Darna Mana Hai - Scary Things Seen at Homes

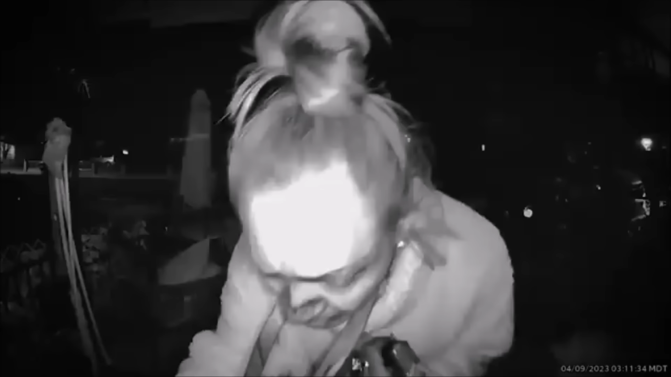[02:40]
ایک گھر کے باہر سیکیورٹی کیمرہ میں یہ عورت کھڑی نظر آئی
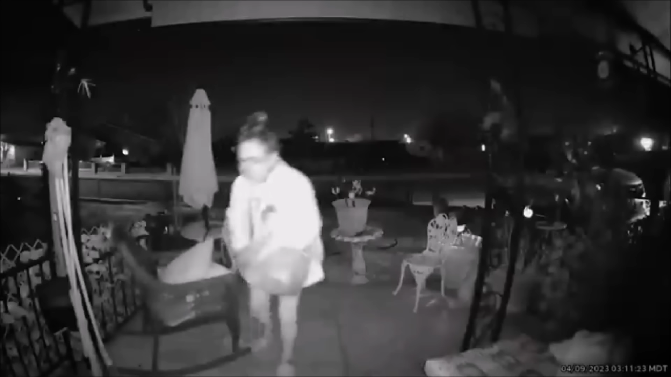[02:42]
اس کے پاس کچھ چابیاں تھی اور یہ
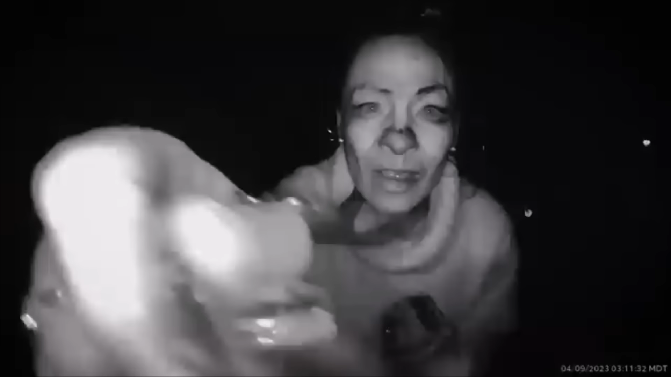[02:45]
اس گھر
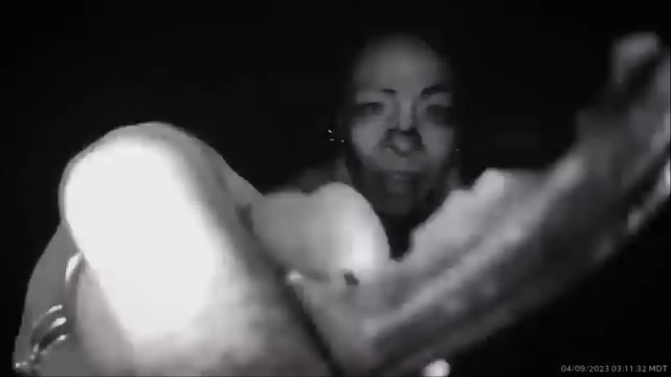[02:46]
کے اندر
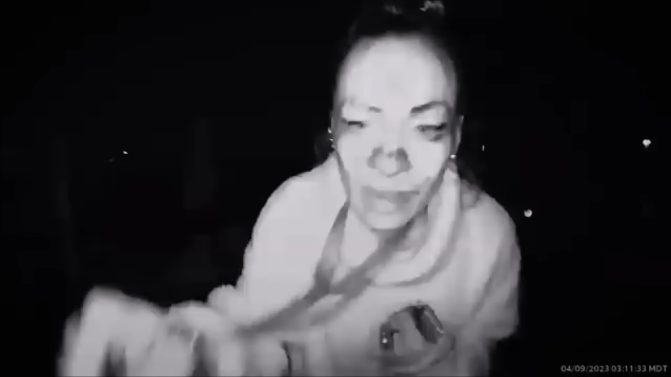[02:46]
داخل ہونے کی کوشش کر رہی تھی یہ ہر چابی
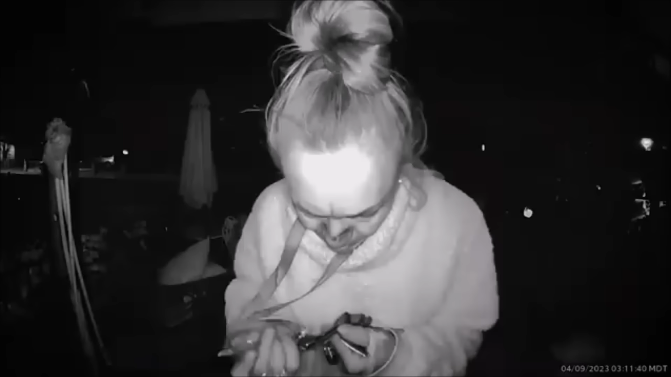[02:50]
لگا کر دیکھ رہی تھی کہ شاید کوئی چابی لگ جائے
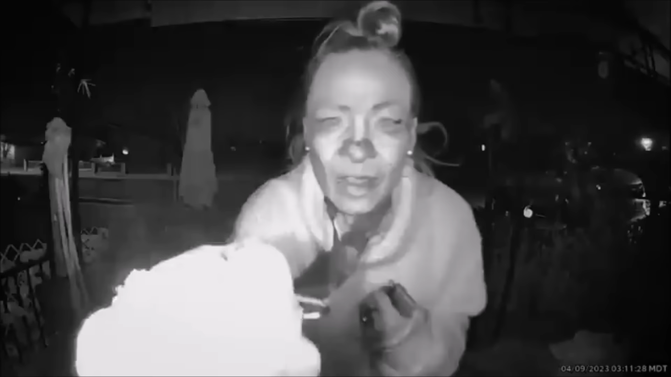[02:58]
دوستو یہ کتنا خطرناک ہو سکتا تھا اگر یہ کسی طرح گھر میں انٹر ہو جاتی تو پتہ نہیں پھر کیا ہوتا ہو سکتا ہے